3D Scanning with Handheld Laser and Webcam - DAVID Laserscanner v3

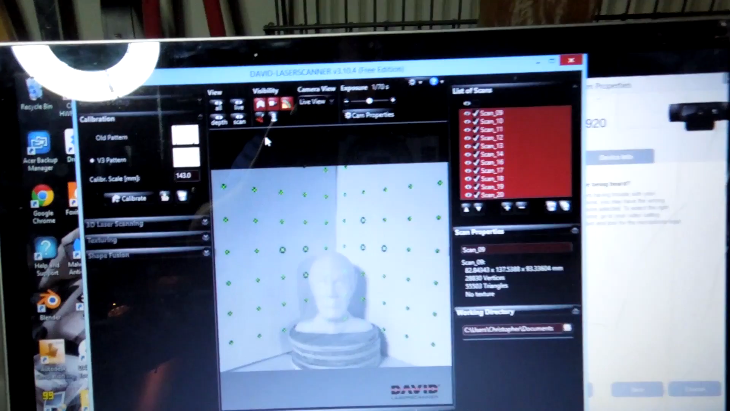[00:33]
This is the third version of the software.
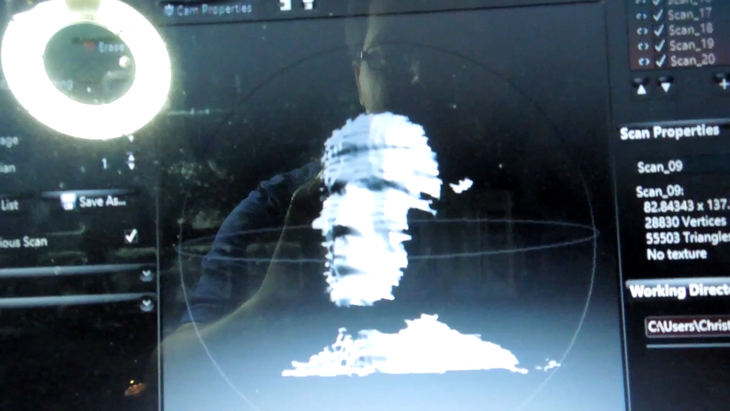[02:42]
So you can see how one scan doesn't capture a whole lot of data.
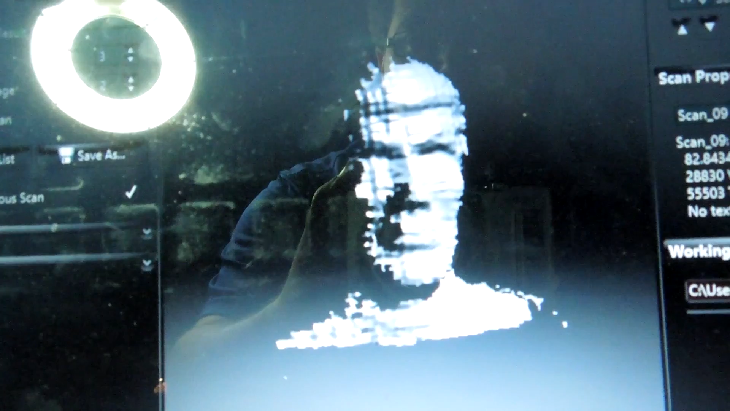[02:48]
But what you can do is once you have a little bit scanned, then you can do another scan, and you can create a list of individual scans.
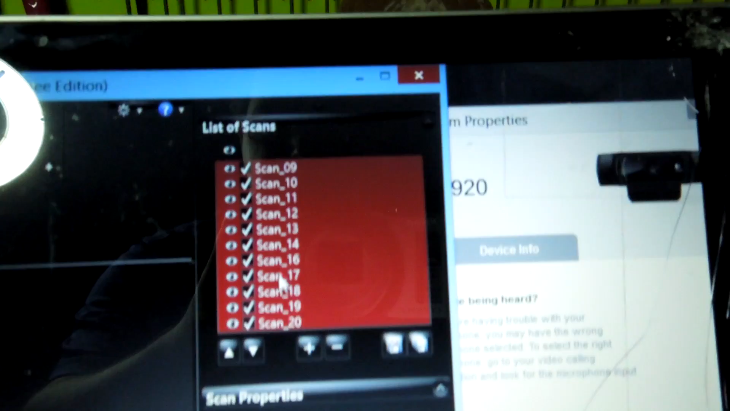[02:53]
And once you have that list, then you can go over to their shapefusen,
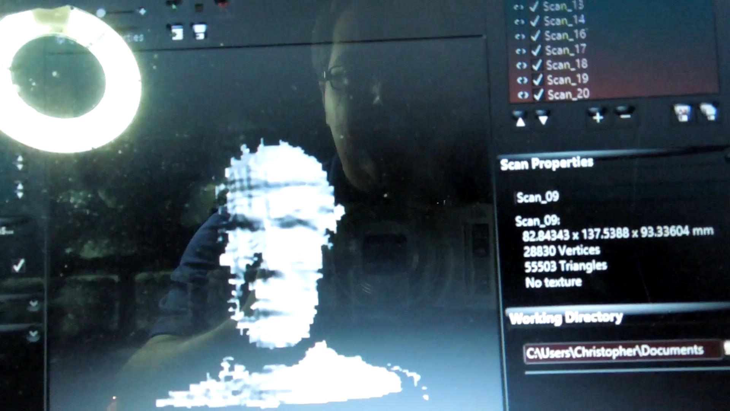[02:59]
and this will allow you to align all of those scans into a final object.
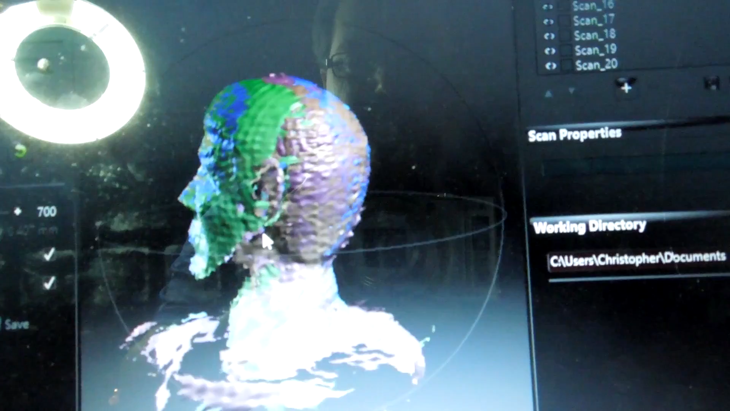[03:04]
So you can see here that this is a combination of all 11
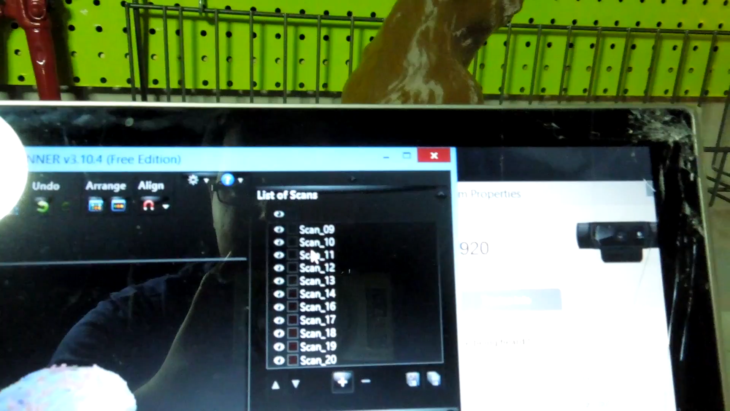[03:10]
scans that I did of this 3D-printed Spock head.
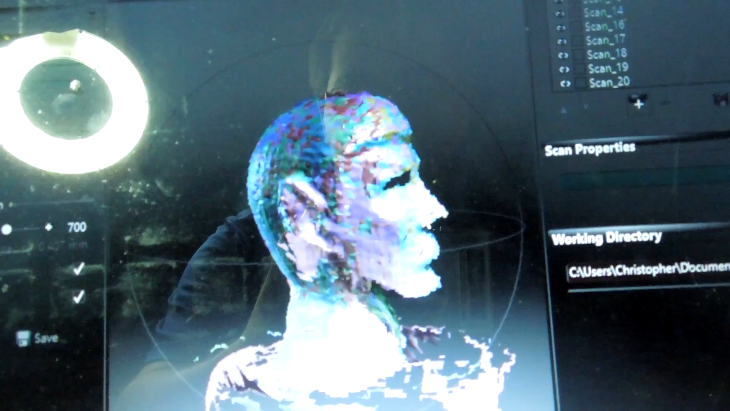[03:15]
And it has aligned it so that it's created a 3D object just from those laser scans. And in the full version, you'd be able to click the fusion over here. And this is where it's going to do all of its processing. It will try to fill in all the holes and smooth
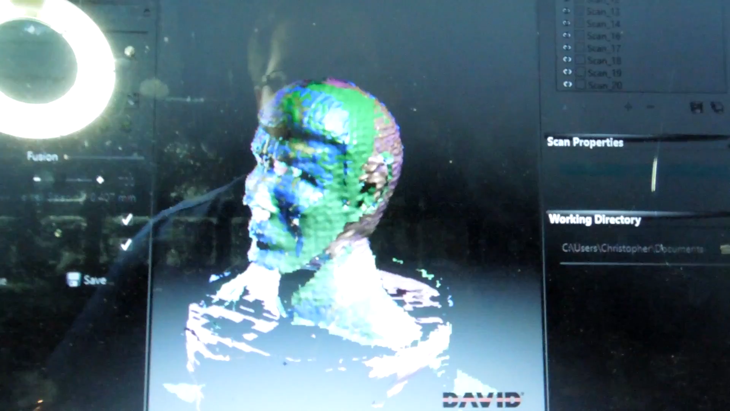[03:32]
the mesh and do everything you would expect a program like this to do.
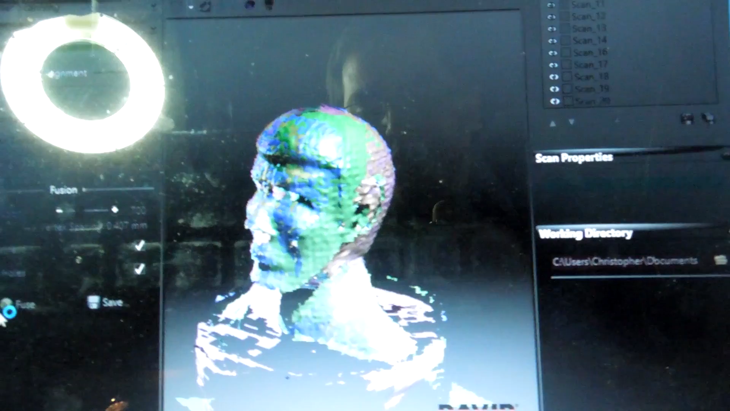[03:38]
So, but that is for the paid version only. The free version doesn't allow you to do that.
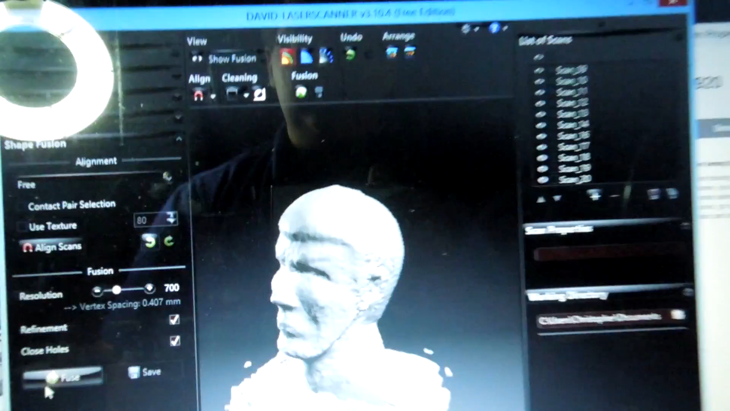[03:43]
So you can see here the results of the fusion after its post-processing.
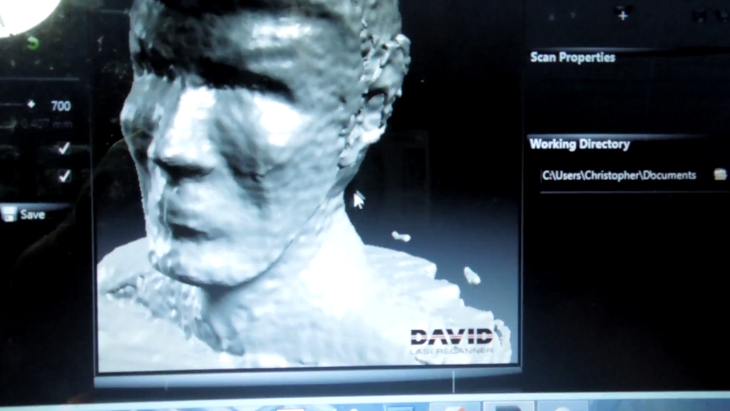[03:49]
You can see that it smoothed out some of the details and filled in some of the holes, like under the neck, where we weren't able to scan. And you can see that it did a pretty decent job with scanning such a small object using just laser light.
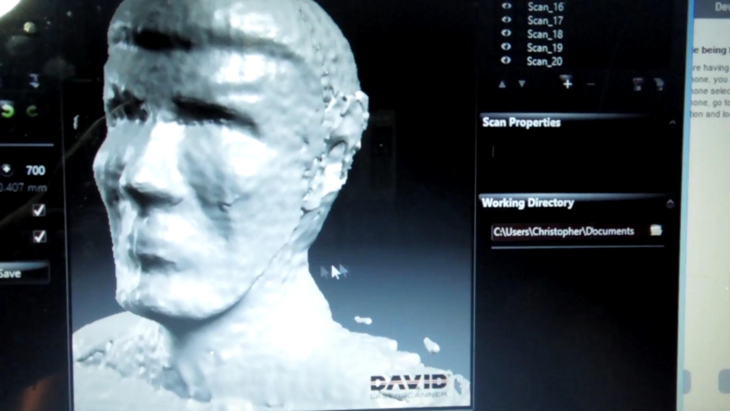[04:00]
So I just wanted to give a little bit more information on to how each of the scans looked.
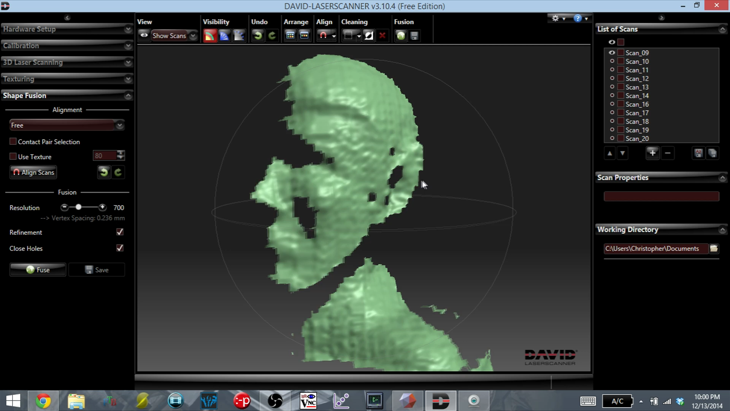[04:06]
So the scanner can only detect the very front face of the object.
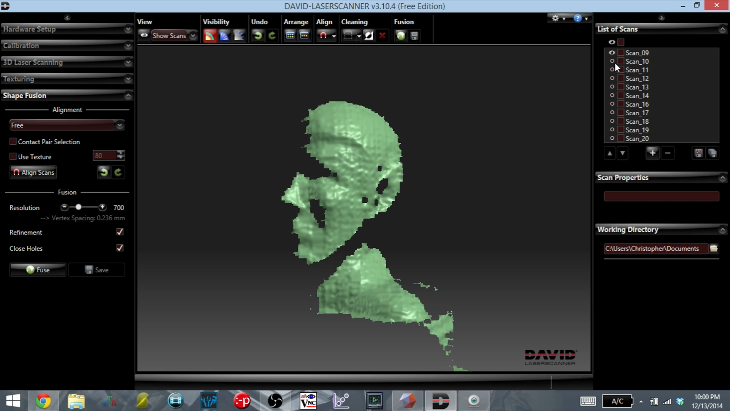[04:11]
So in order to get a full three-dimensional view of the object,
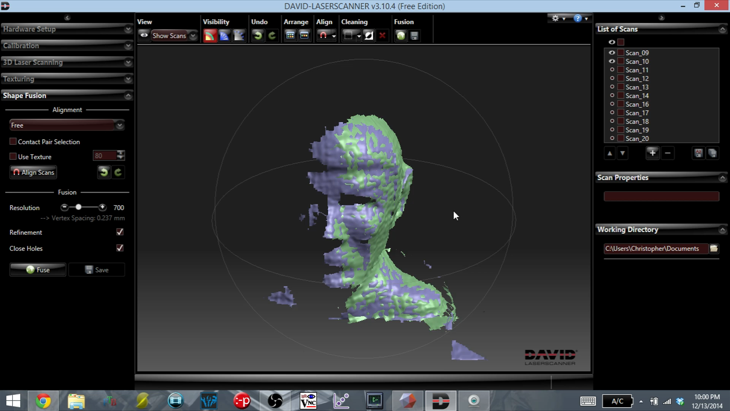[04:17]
you need to do multiple scans each time turning the object in between.
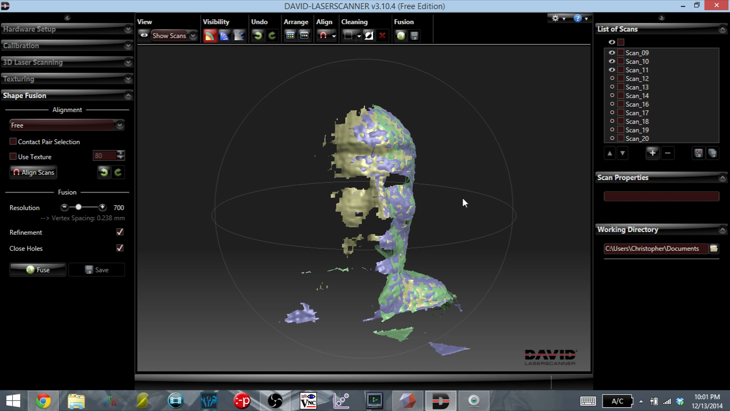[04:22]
So what you see here are the combination of the scans.
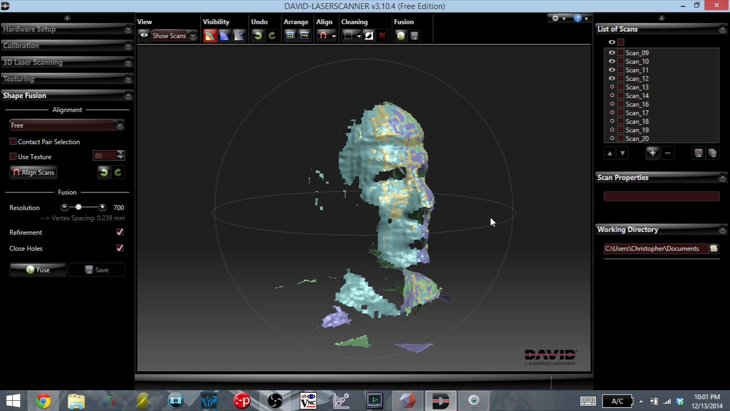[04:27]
You can see as I make each scan visible and each new color, that is a different scan,
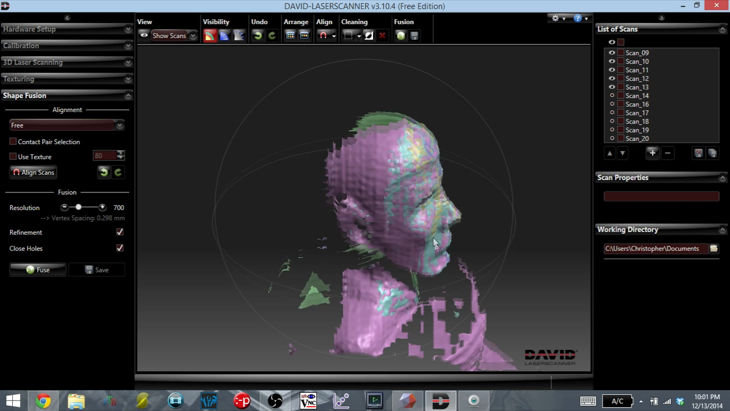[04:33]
where I've taken, scanned the object, and then rotated Spock a little bit, did another scan, rotated Spock.
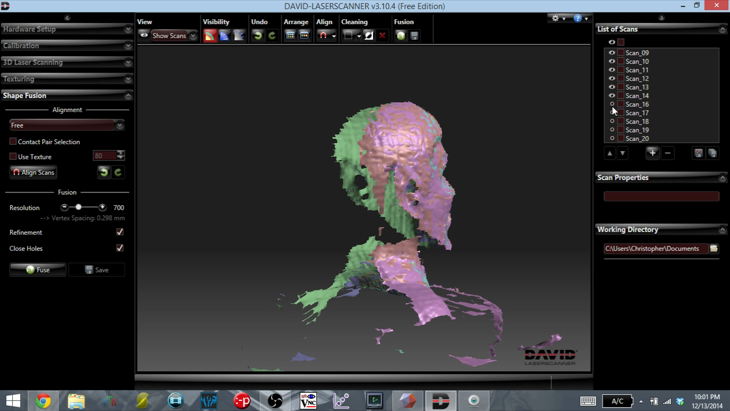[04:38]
So you can see here that this is a combination of all 11 scans done through David's laser scanner. And that is how you get the full 360-degree view of the object.
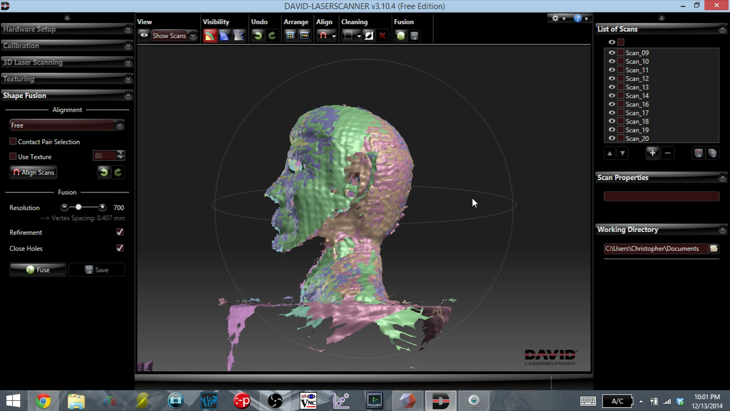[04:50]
You can also see that there are some faces in which the laser was not able to get, such as under the chin and in the eye holes and the nose. What you can do is, in the full version, of course, you can click the Fuse button, and this will do all of the post-processing, where it will try to make the object water tight. And if you've taken it, you can add texture, so you can have the webcam take a picture of the object for each rotation,
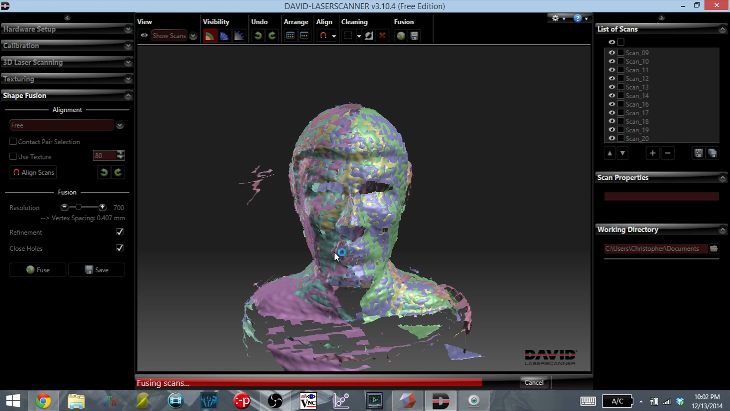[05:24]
and it will put that texture on top of the object, but I didn't do it for this one.
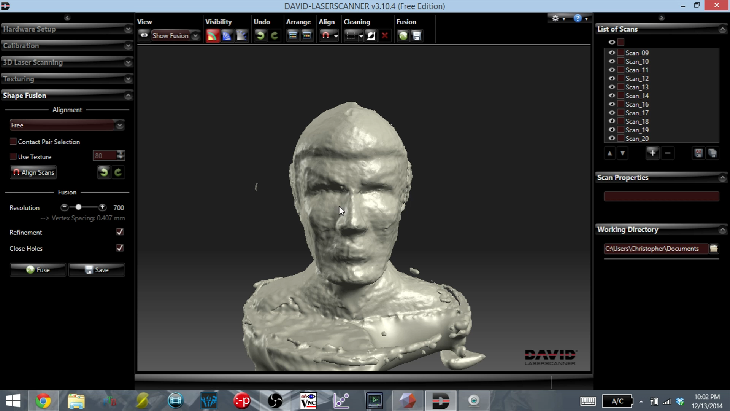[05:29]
So you can see here the results of the scan after the Fusion. It did a pretty decent job. It's not too high resolution, but that also depends on the quality of your webcam and the quality of your laser.
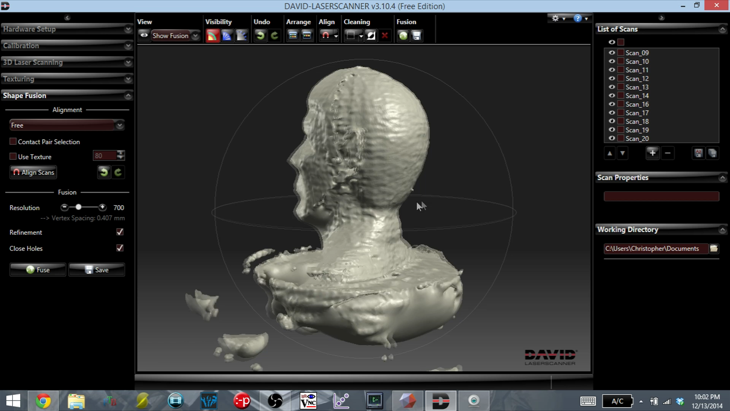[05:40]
We were using a cheap wall laser from Lowe's, so a thinner, more powerful laser will give you higher resolution.